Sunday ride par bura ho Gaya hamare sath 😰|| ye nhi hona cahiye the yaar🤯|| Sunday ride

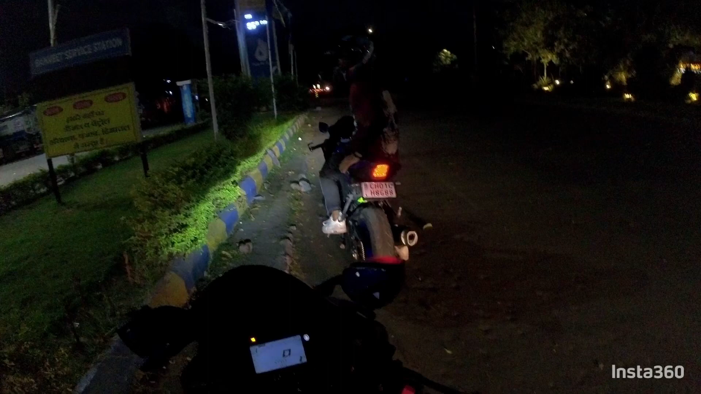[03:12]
यह देख रहे बंदा किता डर्प हो गया उनी मार रहा रहा बर्नाउड यह च्यां करो वर्नाउड हलका सा जलक जलक दिखला जा तो वह वह तेल लवारे